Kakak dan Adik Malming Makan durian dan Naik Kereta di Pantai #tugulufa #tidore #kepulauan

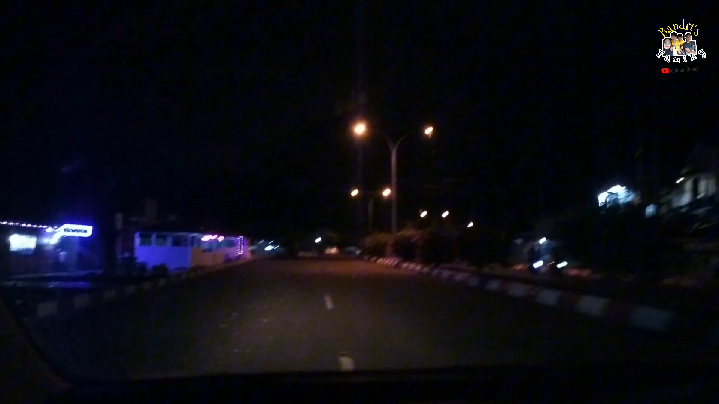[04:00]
Suasananya seperti ini aja guys. Di pinggir pantai ada warung-warung, ada yang buka ada yang tidak.